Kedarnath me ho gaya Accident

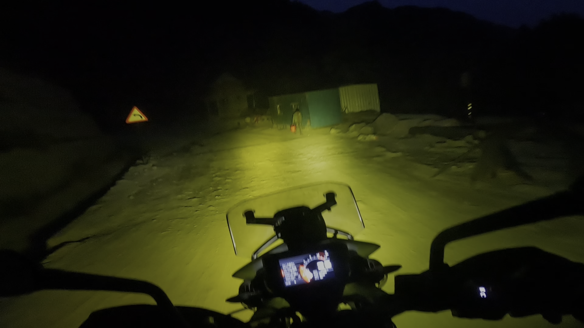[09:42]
लेकिन नॉर्मल रोशनी से उतना क्लियर नहीं दिख सकता जो ये फॉग लैंप से दिखता है।
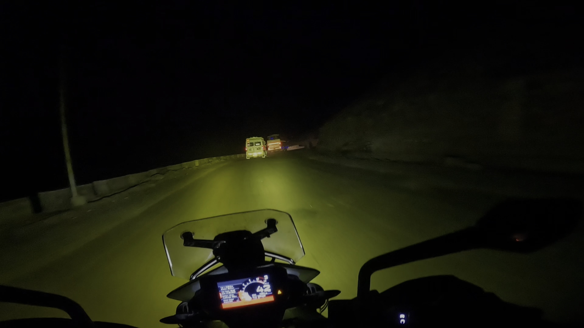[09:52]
उत्तराखंड में पूरा नाइट राइड, एकदम पहाड़ों में नाइट राइड, इसका भी फील अलग है। अभी टेम्परेचर थोड़ा सा डाउन है मतलब राइडिंग में कुछ प्रॉब्लम हो नहीं रहा फिर भी। और यहाँ पे अगर आप लोग केदारनाथ से, जैसे मैं केदारनाथ से उतर के फिर डायरेक्ट बद्रीनाथ अभी मैं घुसने वाला हूँ,